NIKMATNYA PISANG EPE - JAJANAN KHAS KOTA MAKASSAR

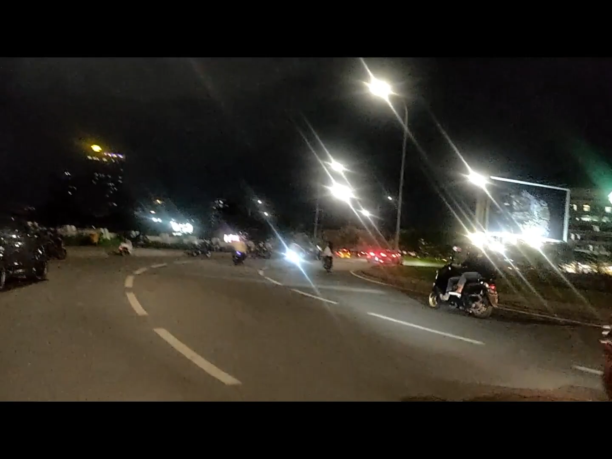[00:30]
Kebetulan sangat dekat sekali ya, Lur. Dan ini hari Sabtu, malam Minggu ya. Jadi ramai sekali, Lur. Para remaja-remaja ya. Ya, kayak zaman muda dulu lah, Lur ya. Ya biasa lah ya.
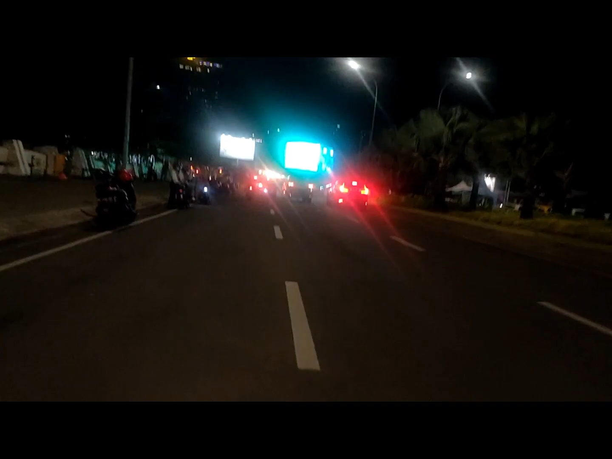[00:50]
Acara kayak gitu lah, namanya juga anak jiwa muda, Lur. Oke. Ini
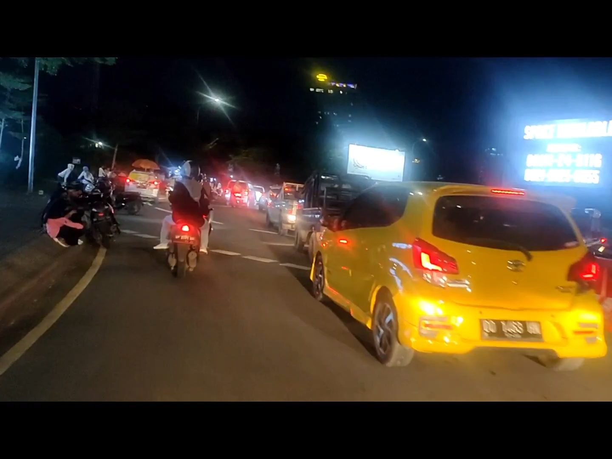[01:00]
kita memasuki center point of Indonesia. Oh, luar biasa. Yang tadi Masjid 99 Kubah itu masuk ke center point of Indonesia loh.
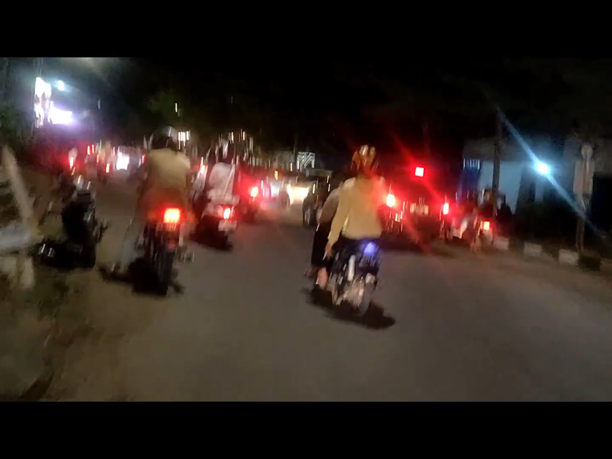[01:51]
sangat ramai sekali malam Minggu ini ya, karena memang di kawasan Pantai Losari itu memang pusat keramaian, Lur ya. Pusat keramaian dari Kota Makassar. Nah, ini Lur.
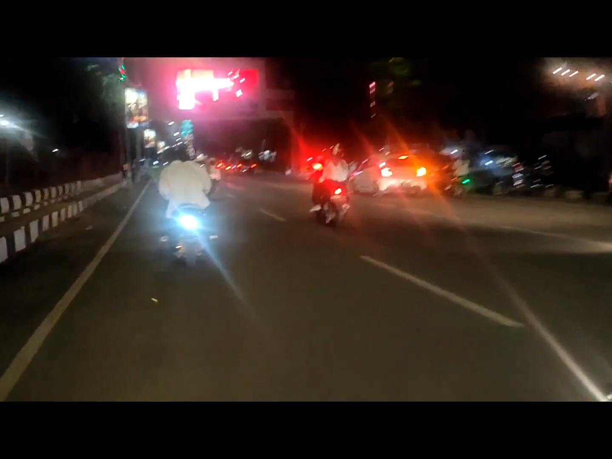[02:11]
Ini nanti kita ngelewatin. Nah, ini. Ini
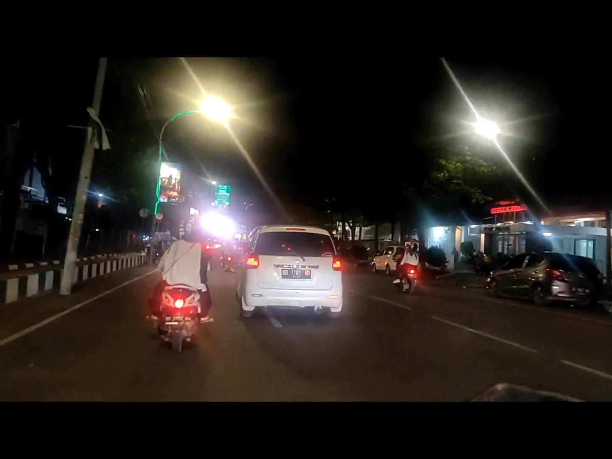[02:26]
kalau pisang IP-nya di sebelah mana?
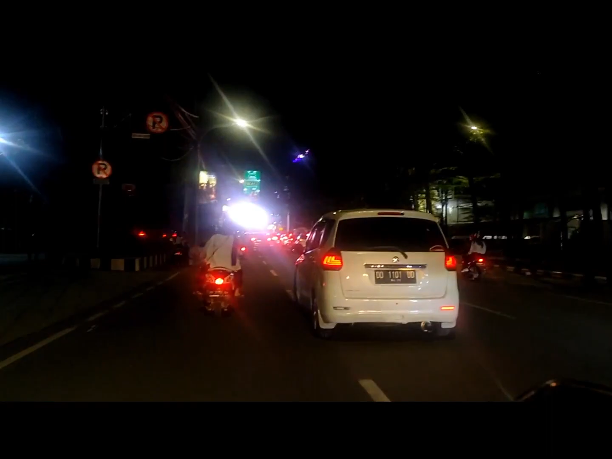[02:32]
Jauh ya? Oke, Lur. Nah, ini Lur sudah nampak Pantai Losari, Lur ya. Cuma ya malam hari seperti ini, Lur.
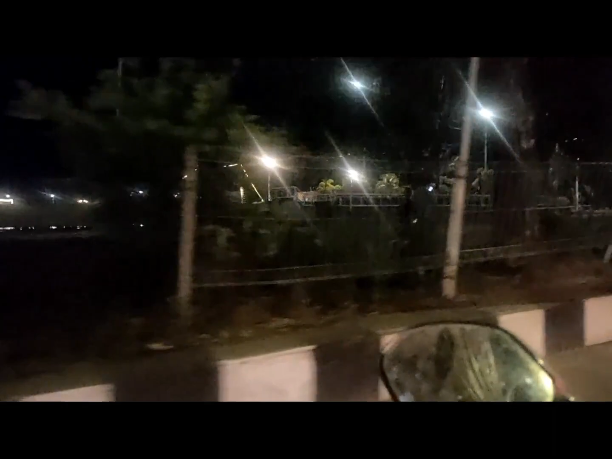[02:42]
Ini kalau pagi apalagi hari Minggu pagi itu, Lur, ada senam berjamaah di situ.
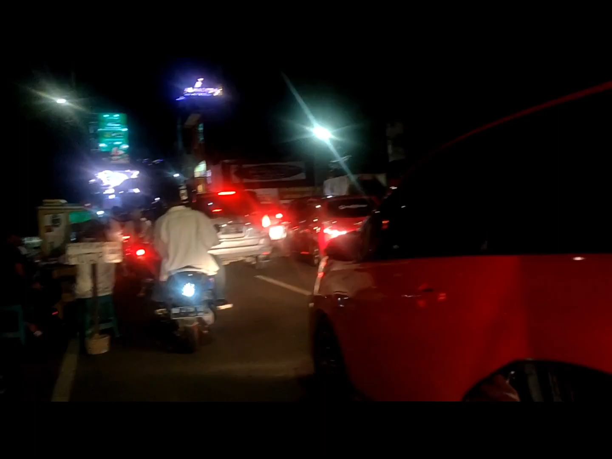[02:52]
Ah, ya Car Free Day. Senam berjamaah. Ada Car Free Day situ, Lur. Biasanya ada yang nari-nari zumba di situ ya. Itu, Lur, Pantai Losari, Lur.
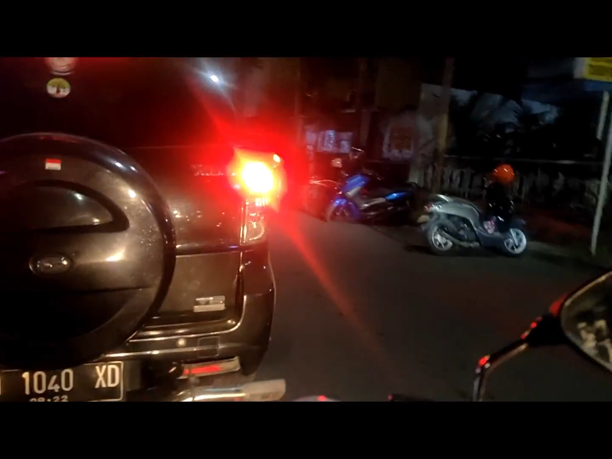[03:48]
Memang penjual pisang EP itu banyak, Lur.
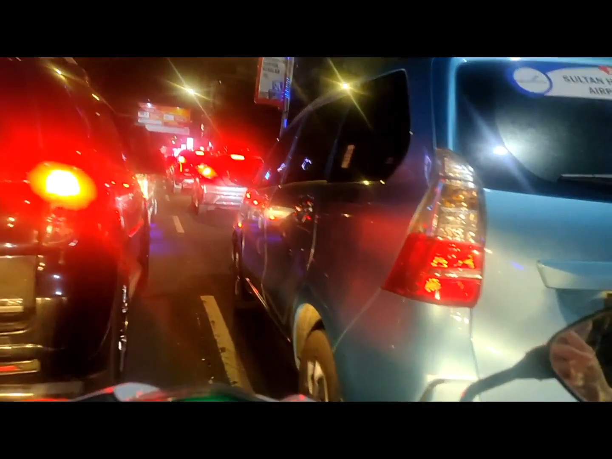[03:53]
Cuma yang akan kita tuju itu yang paling terkenal, Lur. Pisang EP Mandiri. Yang apa? Pisang EP Mandiri. Pisang apa? Pisang EP Mandiri. Pisang EP Mandiri itu yang paling terkenal, Lur. Nah, ini macet, Lur. Udah kayak di Jakarta, Lur ya.
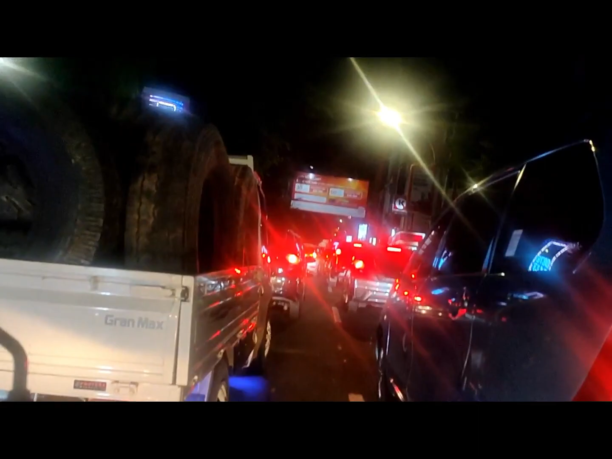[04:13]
Macet, Lur. Sebelah kanannya, Lur.
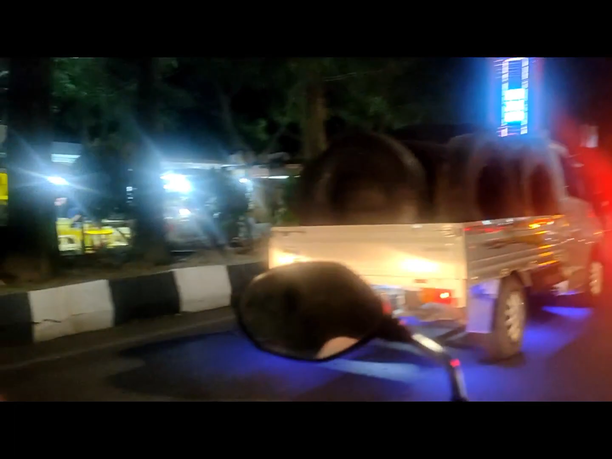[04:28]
Sebelah kiri banyak orang UMKM yang berjualan ya, Lur ya. Dan banyak juga pisang EP, Lur, di situ, Lur.
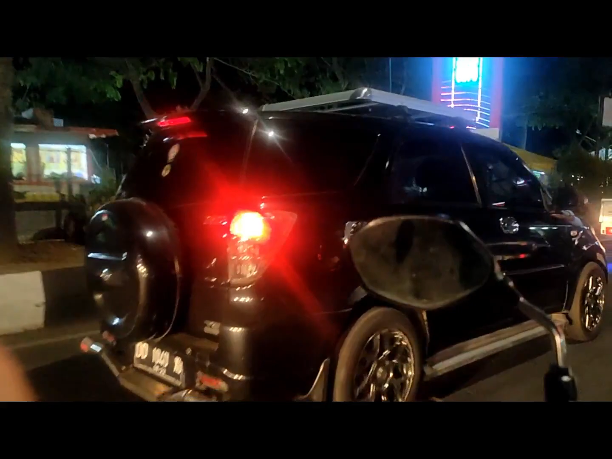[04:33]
Ini sepanjang pantai. Sepanjang pantai ini jual pisang EP semua, Lur.
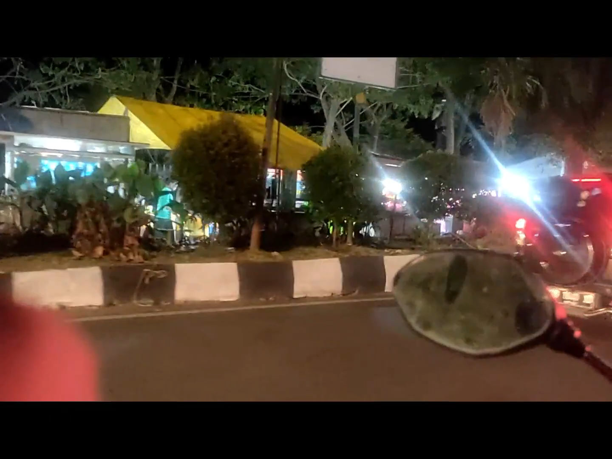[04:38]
Pisang EP, jagung bakar gitu-gitu lah, Lur ya.